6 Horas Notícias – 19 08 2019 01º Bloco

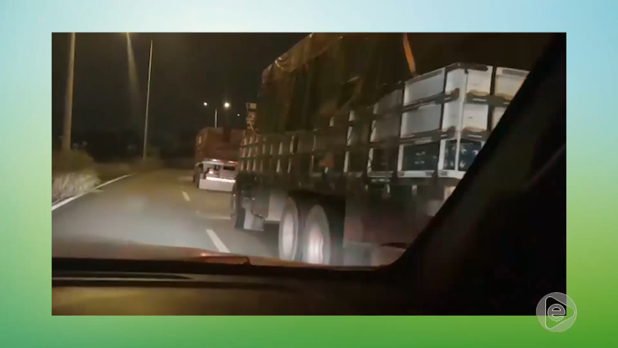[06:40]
A polícia fez a abordagem e ele passou as informações de que um caminhão estaria na Avenida Brasil, no bairro Compensa, transportando madeira ilegal.